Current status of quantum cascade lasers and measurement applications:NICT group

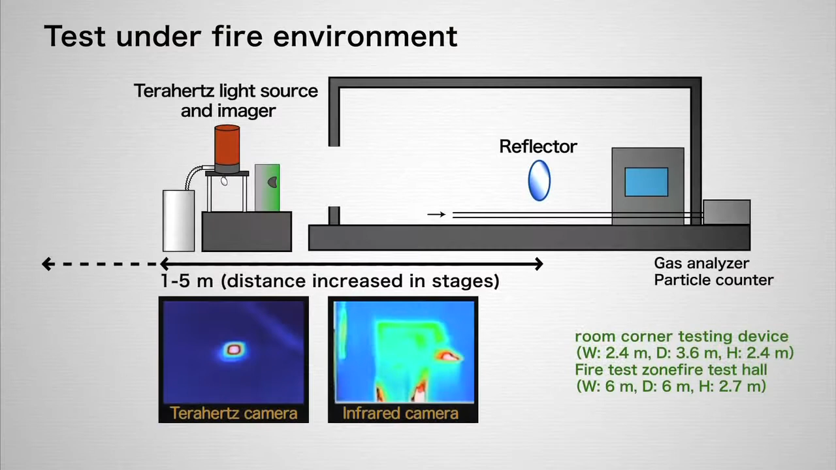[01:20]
a reflector was placed beyond flames which simulates a fire and the reflector was illuminated with Terahertz waves from the QCL The demonstration experiments showed that, compared with an invert camera, the Terahertz camera produced a better image of the reflector even in the flames